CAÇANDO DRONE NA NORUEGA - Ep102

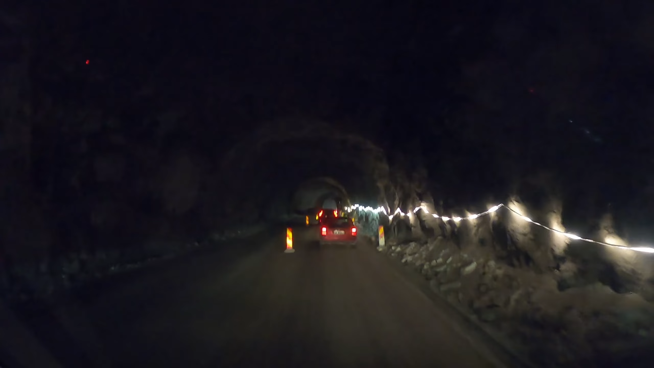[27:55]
Não tem fiação aqui em cima, com um postezinho de luz, tem nada. Olha, mano, tem até trator cavando. Esses dias você falou que queria saber como que funciona isso. Como é que faz o túnel, né?